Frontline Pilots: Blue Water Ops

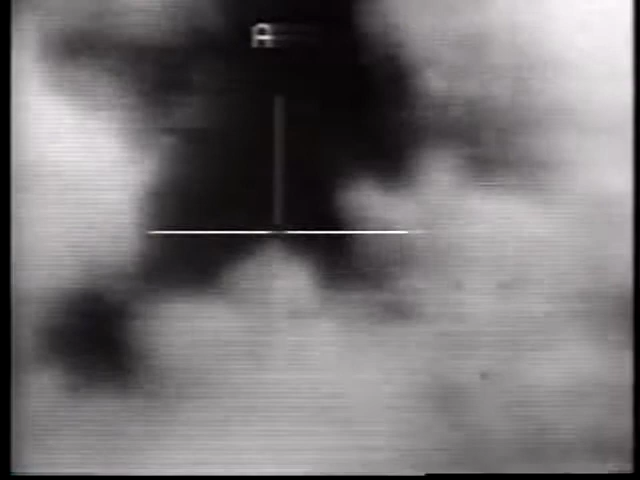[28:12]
with a couple of them lasting as long as 6 hours. And most of that was made up of launching off the carrier, flying and rendezvousing with some tankers, and waiting to ingress.
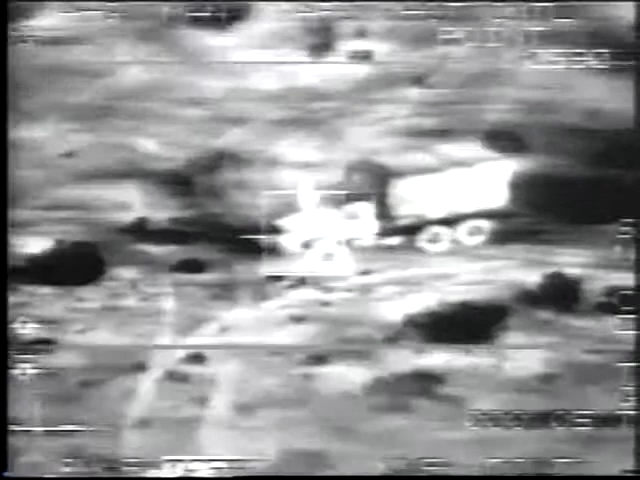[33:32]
And once we had that, we would compare our radar lock to our forward-looking infrared pod and be able to get a visual pick day or night on what we were dropping, and then we'd release our ordnance.
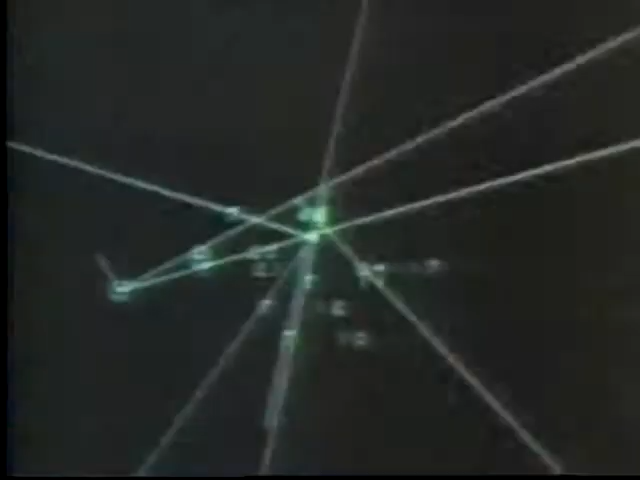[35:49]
more and more with this new radar that we have,
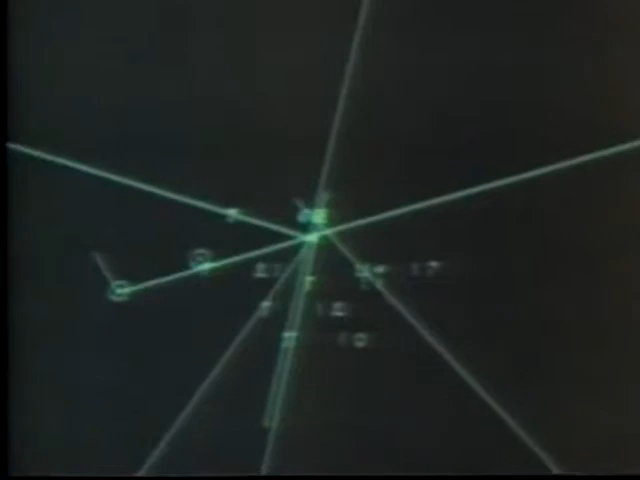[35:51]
we find ourselves being the ones that are tasked to go out there and find a specific unit and maintain the
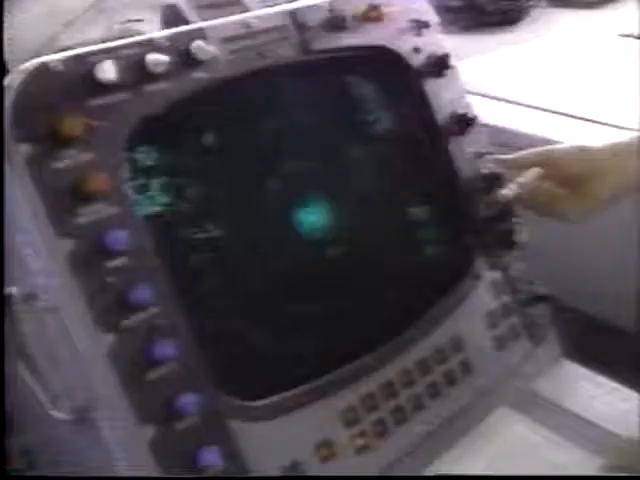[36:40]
They're not going to reply. They just say, okay, you know, they know that we see them,
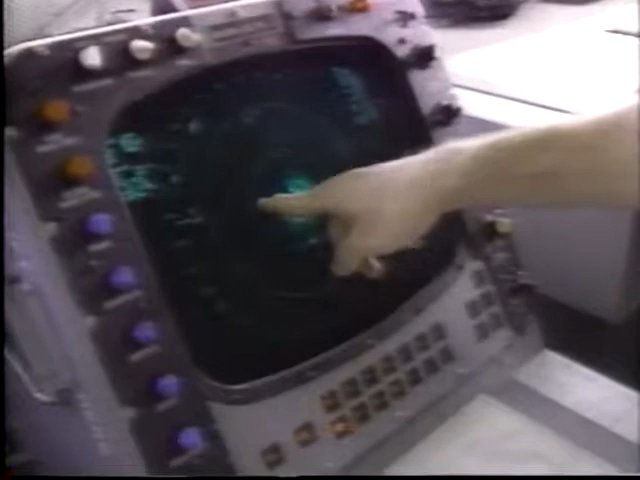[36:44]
and we're basically acknowledging that we see the ship, and we're at our pre-assigned altitude.